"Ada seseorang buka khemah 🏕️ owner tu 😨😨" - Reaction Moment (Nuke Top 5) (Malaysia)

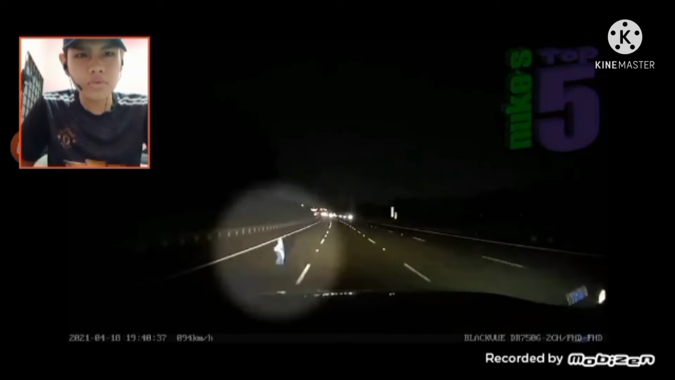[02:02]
Kecil tu guys. Highway in front of him. He says that the child looked normal. Tu betul ke hantu tu? Seemed to be wearing a blue coat. Mitch Kuhn's mother quickly calls the police to warn them about the lost child randomly walking on the highway.